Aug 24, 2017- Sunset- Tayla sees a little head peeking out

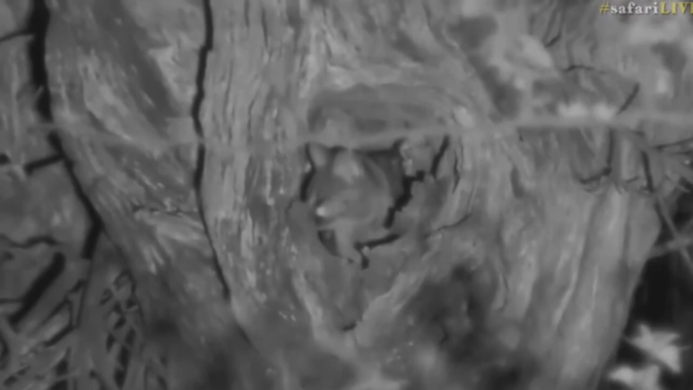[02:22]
one on my leg and one on the other back of the chair so Janet has been sleeping for most of the day and now it is waking up it's very difficult to be able to tell male and female especially one of the only ways that I suppose you know is if you look for the manly parts underneath the tail probably be the easiest but it is pretty tough when they're in a hole like that but that's so cool to see a Janet actually waking up from its slumber I've never seen that before
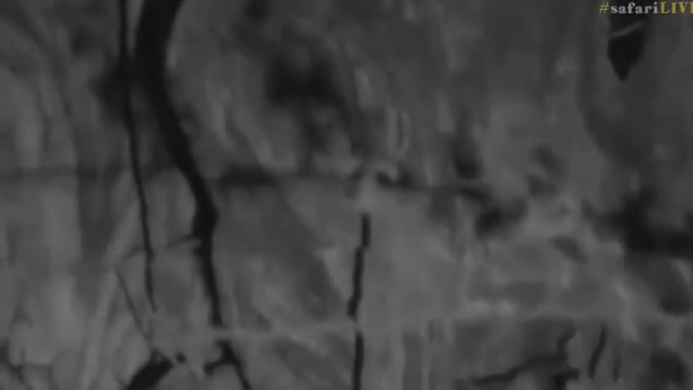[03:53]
just a little bit down let me get both arms ready point and shoot go down a little bit there we go
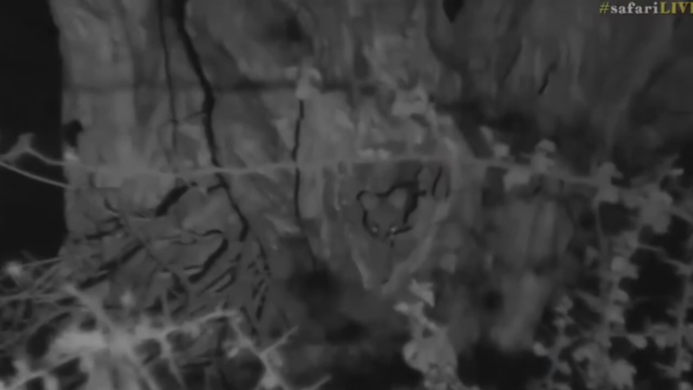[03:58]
just in the corner still not quite ready to come out just yet but eventually it will now they eat
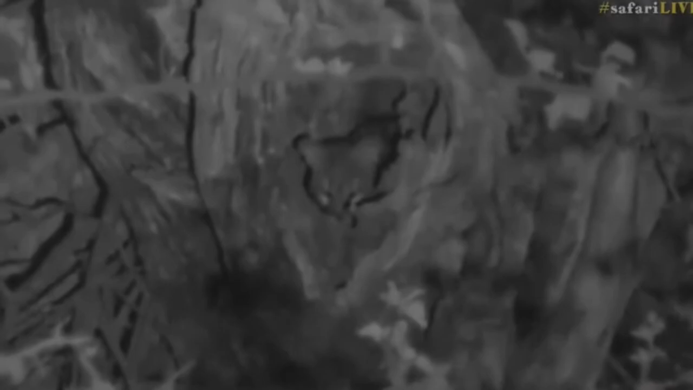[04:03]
a number of different things like we've been discussing that a lot of the animals are opportunistic feeders out here and a Janet will eat a lot of different things they will eat I wouldn't be supposed to eat eggs but they love insects so they specifically like those allates the princes and princesses of the termites that fly away after the rain
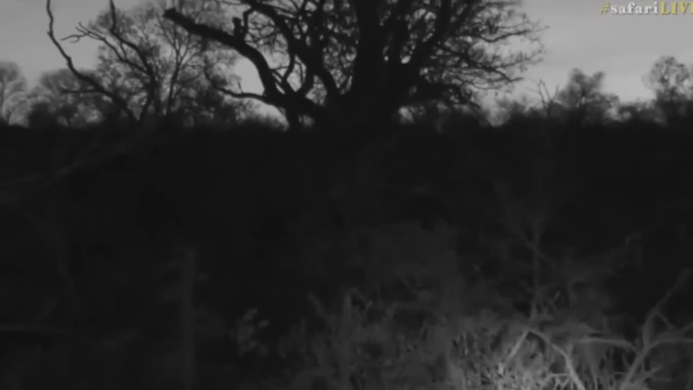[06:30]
some yawns we also had of course some some grooming but has gone back to sleep again so we don't want to put too much bright light on them they typically don't enjoy it but how lovely is that skyline